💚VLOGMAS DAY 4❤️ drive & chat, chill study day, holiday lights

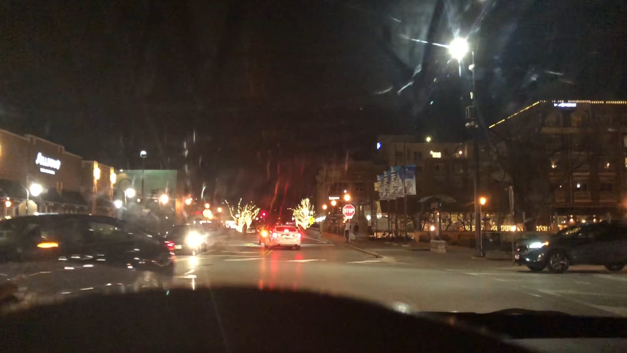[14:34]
Okay, this is a show at the town, like, by me, by, like, my city,